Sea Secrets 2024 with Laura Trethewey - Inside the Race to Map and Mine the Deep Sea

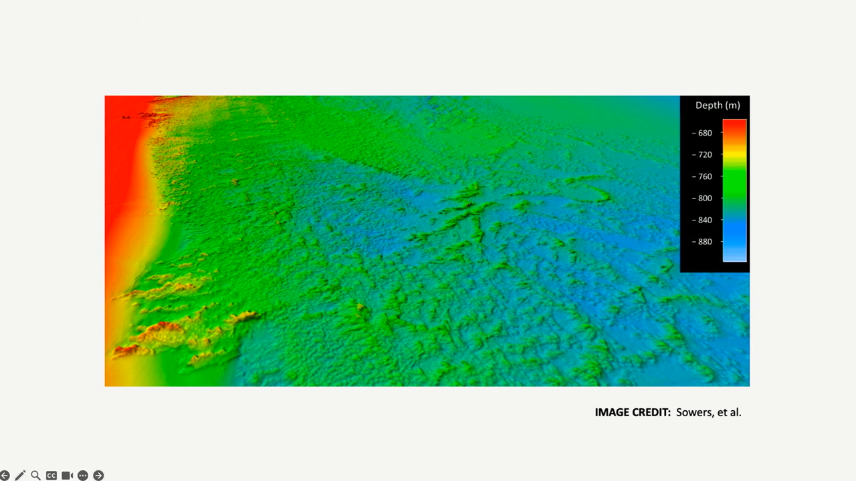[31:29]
And it's this vast underwater feature that snakes up along the coastline from Miami all the way to Charleston. And it's as thick as 68 miles in parts. And you can see here on this bathymetric map that there's these big mounds. And those are corals, big clusters of corals.